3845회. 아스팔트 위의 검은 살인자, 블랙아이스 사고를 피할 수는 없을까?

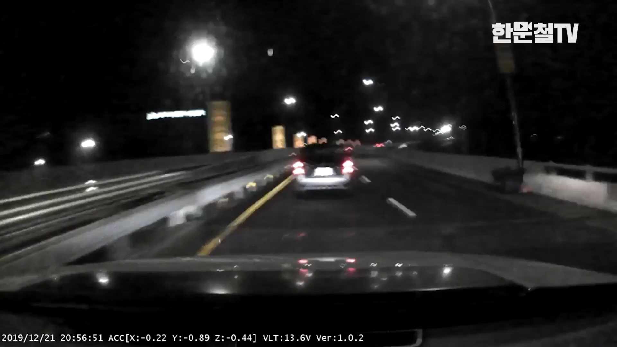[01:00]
어, 어, 어. 야. 어, 저 차가. 여기 얼어 있었나요? 네, 약간 빙판길이 되어가지고 약간 무거운 상태. 아.